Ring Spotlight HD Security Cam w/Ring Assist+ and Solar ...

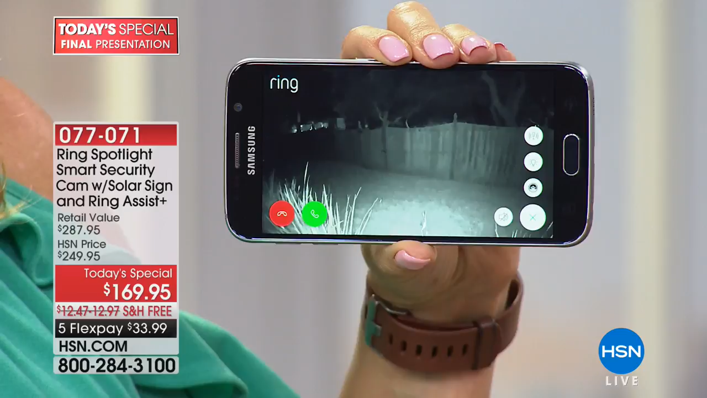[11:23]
It's going to give you about 30 feet of night vision. And then cow. I want to just draw your attention right here. We're going to show you a video here in just a second about the two-way communication because we filmed it a little bit earlier.
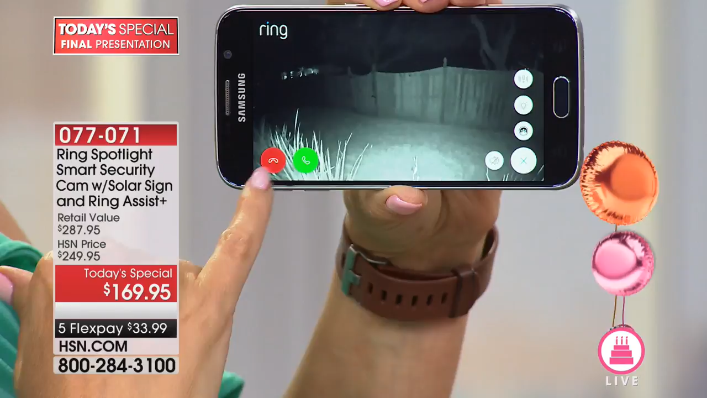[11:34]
But take a look at this. This has a green phone right here and a red phone. What are those for? If somebody's walking onto your property and you don't know what they're doing there, you can touch right here on that green phone and you can say, hey, what's going on?
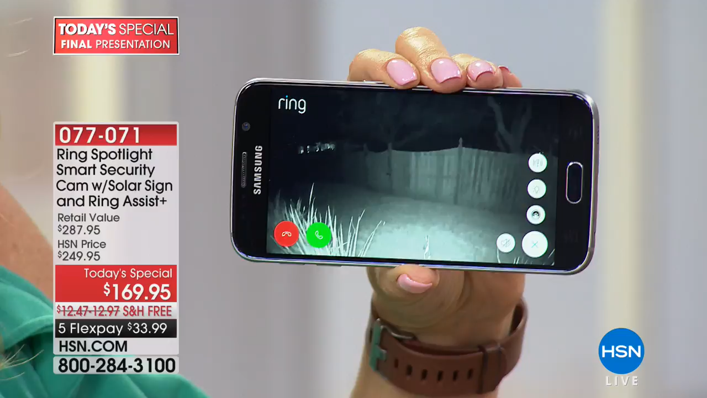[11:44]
What are you up to? And if you don't like their answer or if they don't skedaddle immediately, which I'm sure they will, you can set off that alarm.
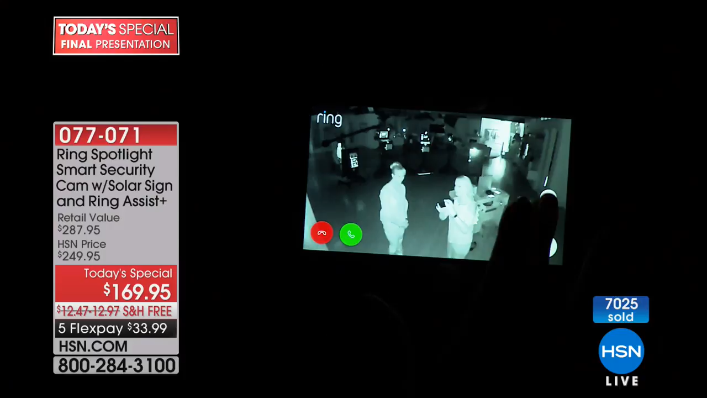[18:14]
I'm gonna go ahead and do that automatic adjustment right here. Okay. So we're gonna turn on that spotlight camera. Oh, wow. Look Holy at Shannon's red top.